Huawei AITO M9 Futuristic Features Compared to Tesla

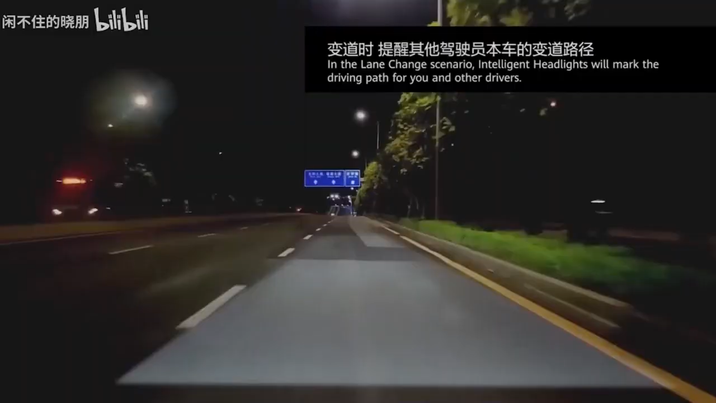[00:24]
Provide a smart, dynamic carpet, which accurately guide the driving trajectory. The light blanket adjusts with light, speed, turn, and road conditions.